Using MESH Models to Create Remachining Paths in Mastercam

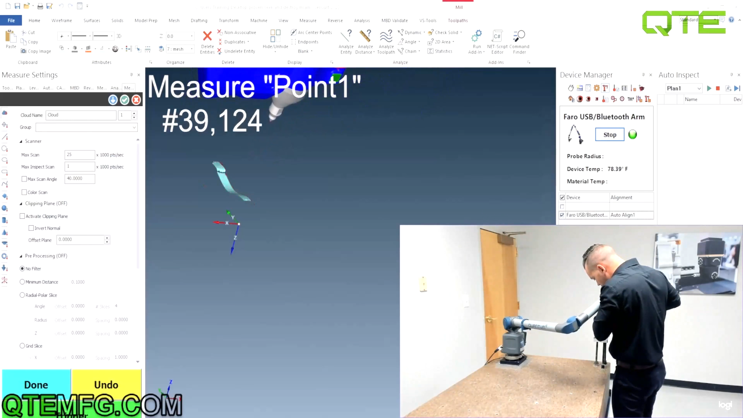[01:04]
can see it coming up on the screen I'm just gonna go through here we have to hit it at a couple different angles because we can see it's not grabbing all the edges of the welds so
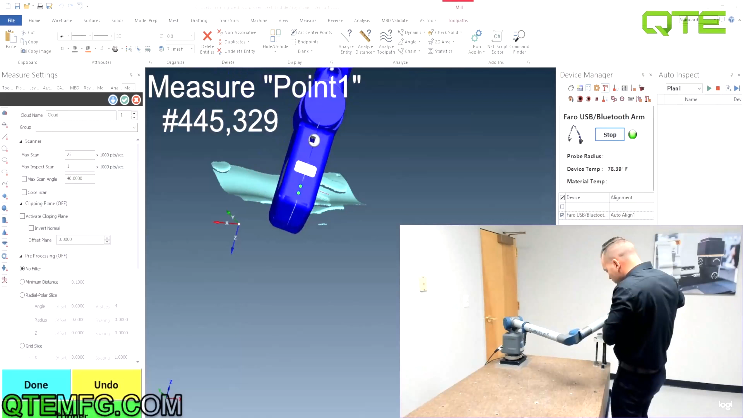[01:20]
we're just gonna go in here and we'll grab all the rest of these little edges that we have to hit from a different angle on these
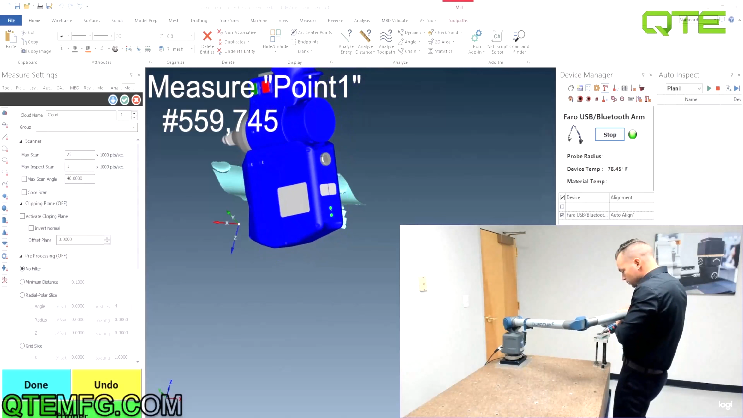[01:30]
welds the better this the cleaner this scan and more full this scan is the left spots of air surf has to fill in you want to make sure we
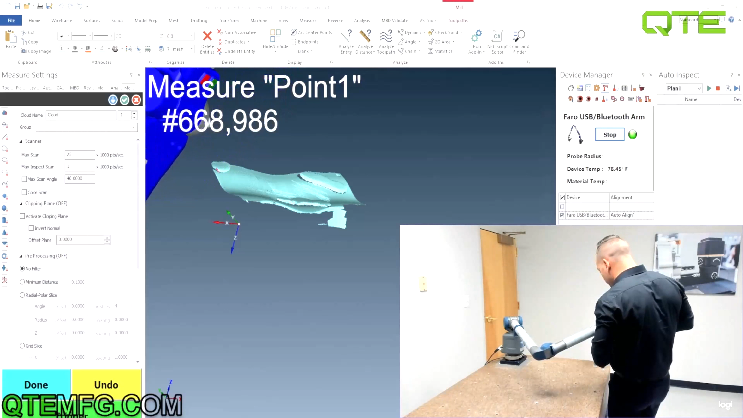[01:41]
really get a good skin this part that's why I put up on these pedestals so we can get underneath it and we can really get a good scan of everything so I'm just gonna go around this thing and grab all the points to make sure I got a nice clean scan on it and then we'll convert it over to being a mess for an STL
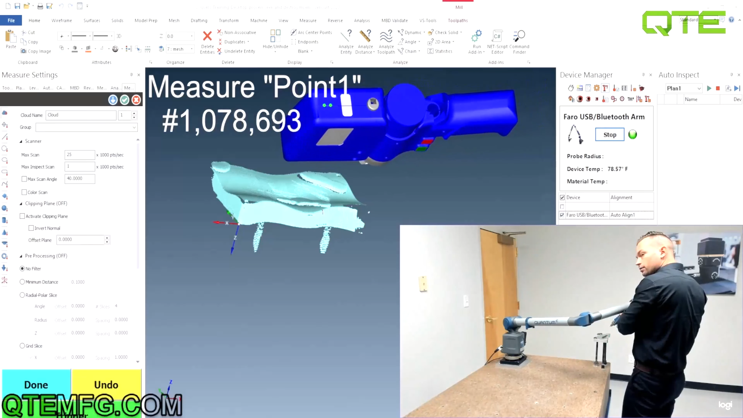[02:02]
all right guys welcome back so here's my scan I went through and I cleaned it up I got rid of all my fire points and this is it so from here all I have to do is I go into
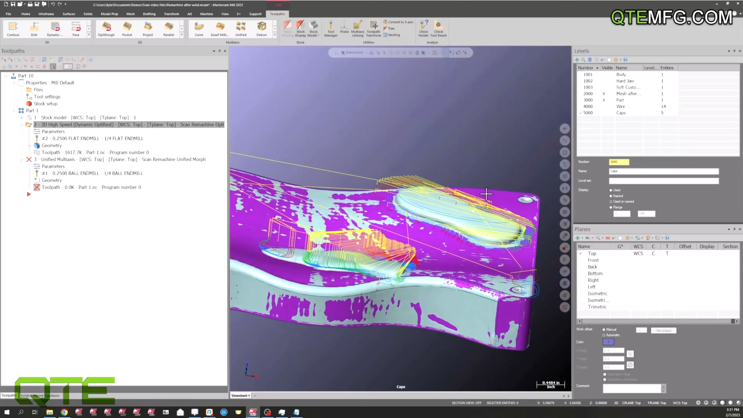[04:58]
from the weld it's even coming over here on the back side you see our